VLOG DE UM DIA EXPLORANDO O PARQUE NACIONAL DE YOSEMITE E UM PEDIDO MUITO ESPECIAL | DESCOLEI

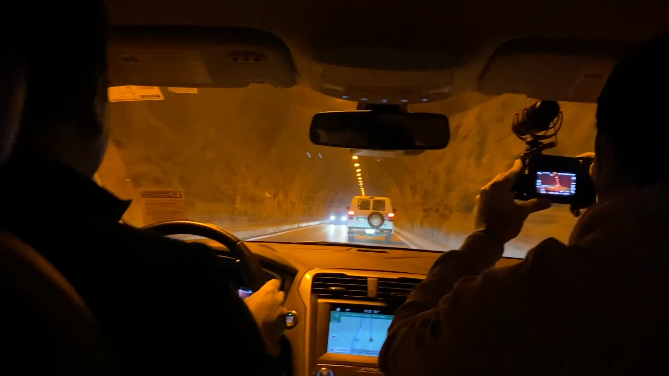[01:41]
Gente, esse túnel é dentro da montanha. A gente tá literalmente dentro da montanha. Que irado.